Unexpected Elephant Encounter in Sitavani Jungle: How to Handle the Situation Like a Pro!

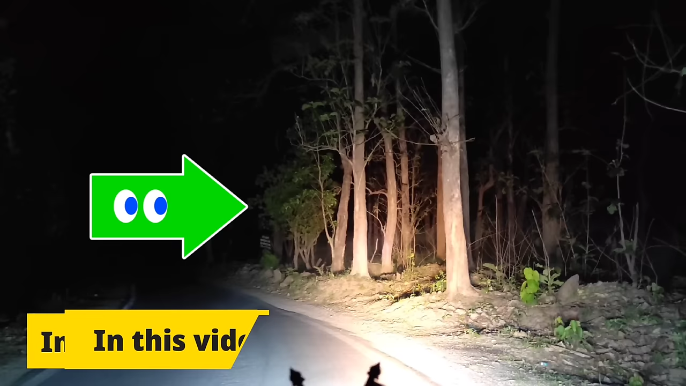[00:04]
वो देखो, ये देखिए सामने, रुक जा मैं एक्सपोजर बढ़ाता हूँ। हाथी नहीं है। हाथी है, हाथी है, तस्कर है, तस्कर है, मैं कह रहा हूँ।
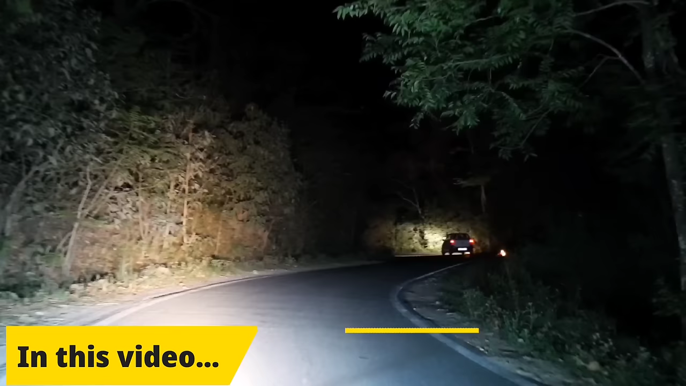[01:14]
तो दोस्तों ये देखिए सिचुएशन, देखिए धीरे धीरे, थोड़ा गैप रखना, थोड़ा गैप रखना दोस्तों।
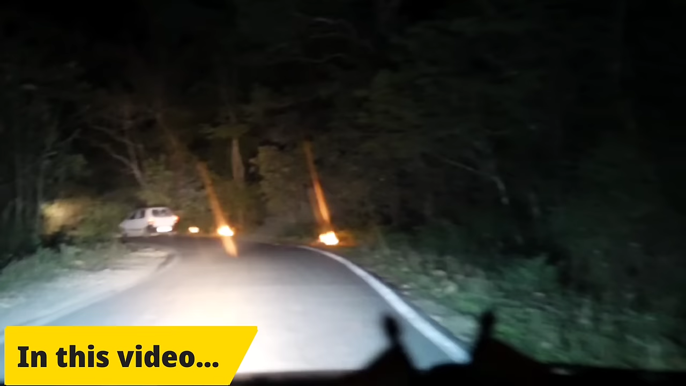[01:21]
आग लगा लगा के देखिए प्रोसेस ये करा है। अब देखते हैं हाथी कहाँ तक आएगा। लेफ्ट में
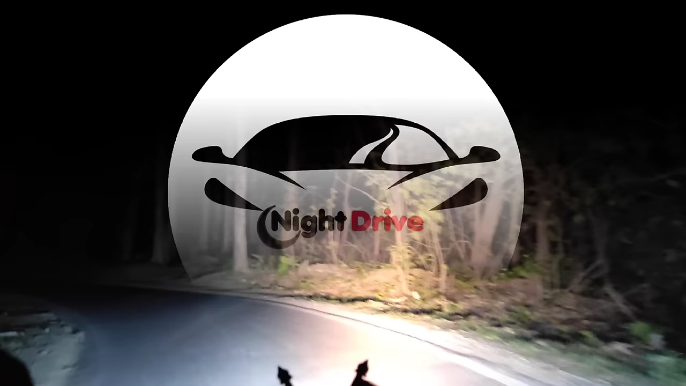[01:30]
पहले से जुड़े हैं उन सबको पता है, जो हमारे साथ नए जुड़े हैं ये बात उन लोगों के लिए है।
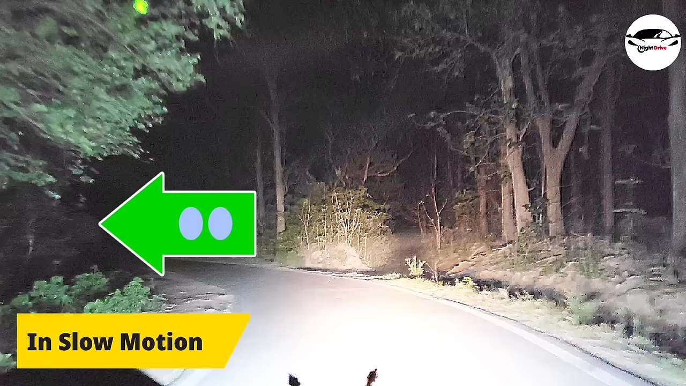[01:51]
मिल गया है, क्या करें? रुक जाओ रुक जाओ, मोड़ पे बैंड पे गया अंदर दोस्तों। देख लूं, बाप रे दोस्तों ये है कॉरिडोर, यहाँ से गया हाथी। ये होता है बहुत चलाक, मेरे दिल की धड़कन। बाप रे दोस्तों ऐसी हार्ट, ओ माय गॉड।
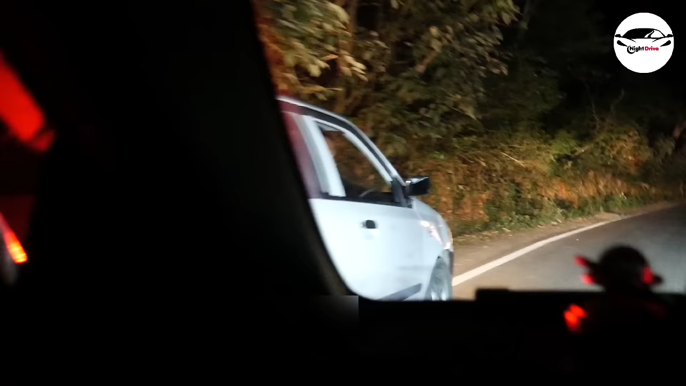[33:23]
ब्रेक मारेगा। आगे हाथी हैं बहुत है। पार्ट कोर्ट से पीछा कर रहे हैं आपको बताने के लिए। पूरा झुंडे बांगा जाला में आगे।
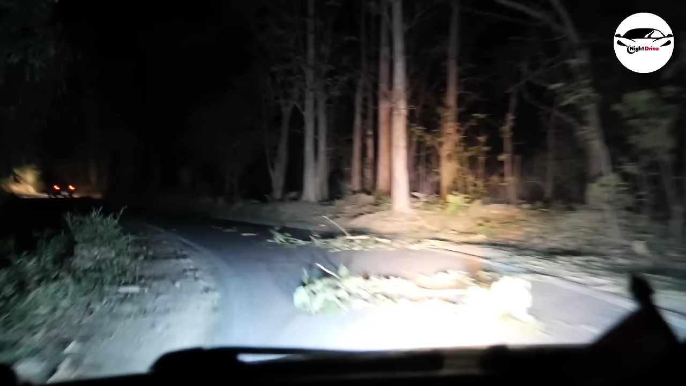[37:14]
ऊपर गए वो, देखिए हाथी की लीड, ताजी लीड है दोस्तों, देखिए
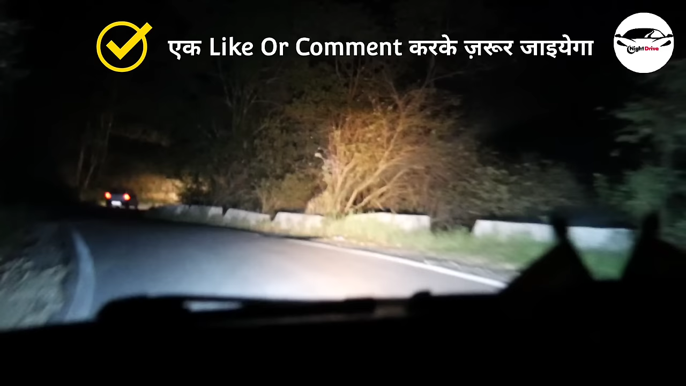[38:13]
वही जस्ट में हाथी, ओए होए बाबरे,
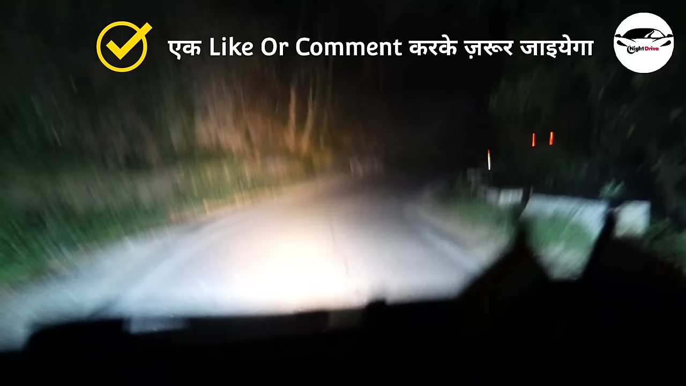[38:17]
दो हाथी थे, कितना खौफ था इसका देखा। तो इसका सिंगल माचिस नहीं है, माचिस।